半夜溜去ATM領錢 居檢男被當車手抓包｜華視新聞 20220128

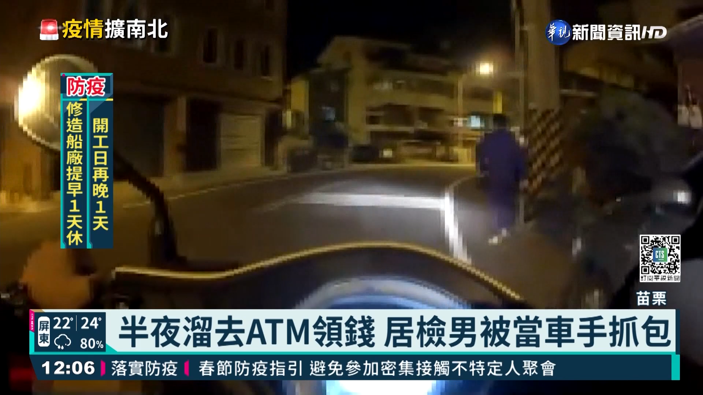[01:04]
遠景當時巡邏看到這名男子在ATM領大量現金覺得可疑懷疑是車手上前盤查僅用小電腦一查揪出他是居家檢疫民眾從中國上海回國卻違反